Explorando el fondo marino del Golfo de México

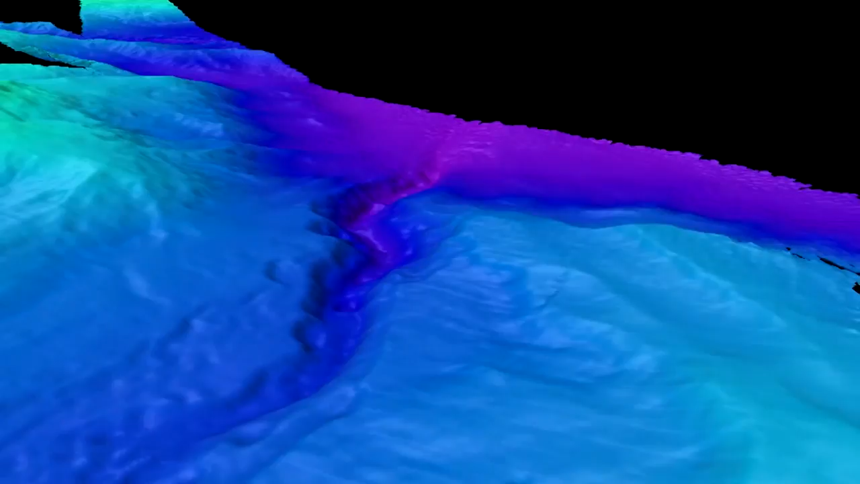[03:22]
It was in the far west. And the fact that we were able to get out there and dive on these sites, not only dive there, but also get some high-resolution mapping in the US EEZ that hasn't existed before.
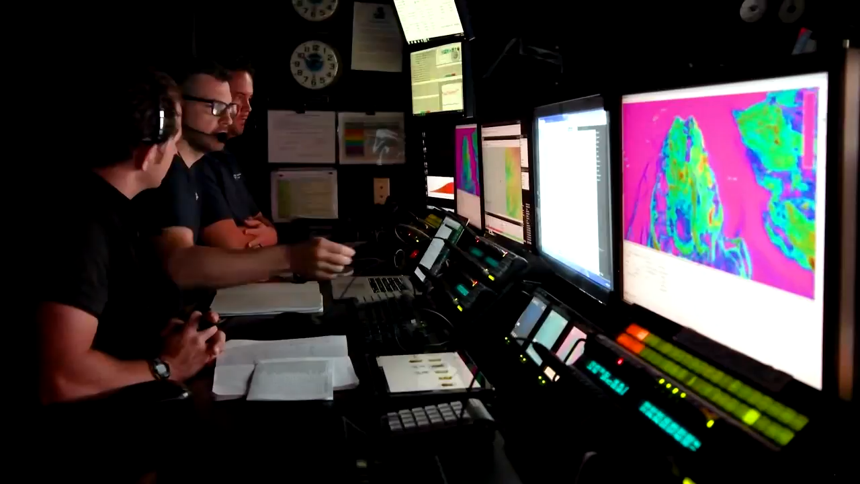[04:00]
But what we've been able to do as a program is say, OK, here are the technical capabilities of the ship. Here's what we can go out and do.
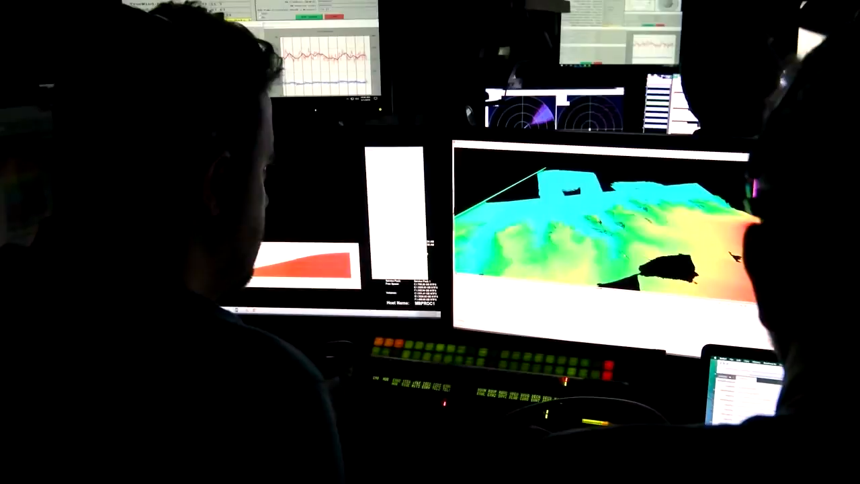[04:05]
Let's find an area that's non-explored, map it, dive on it the next day.
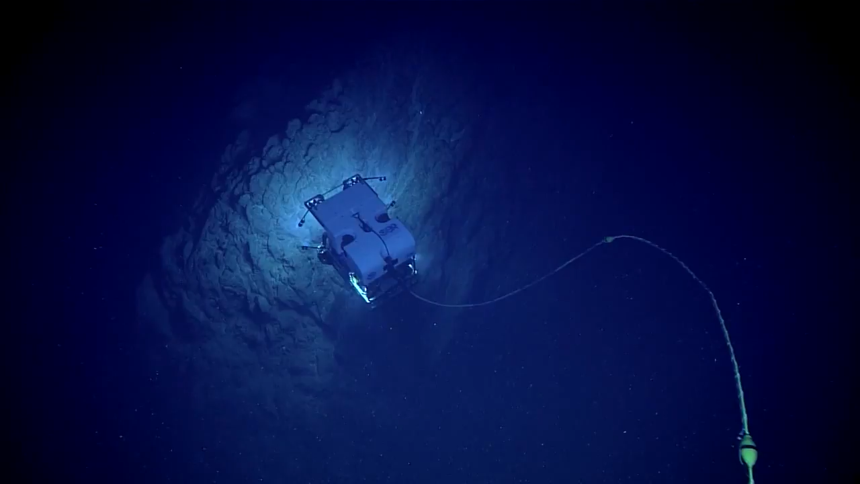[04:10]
Some of the highlights of this cruise mapping-wise, it's always really exciting to find methane seeps where bubbles are coming out of the seafloor naturally. We can see those really clearly on the sonars.
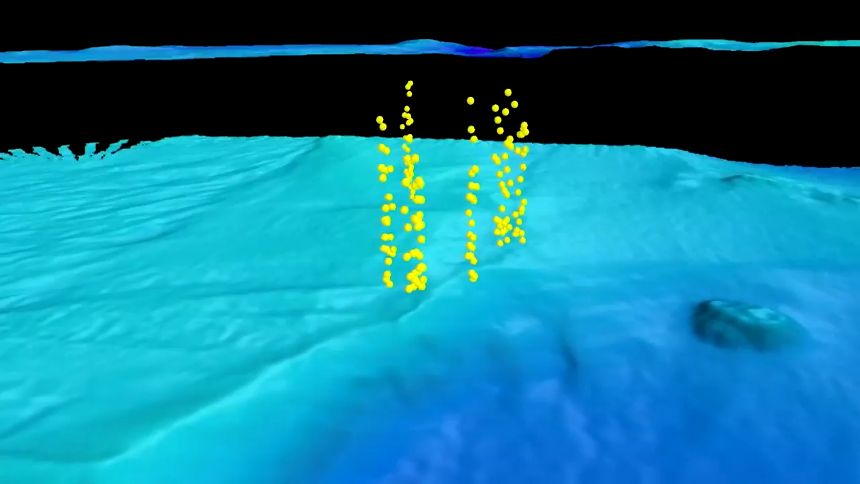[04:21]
And those, of course, are really exciting for both us and the scientists because it's not just getting maps of the seafloor. We can also get what's in the water column.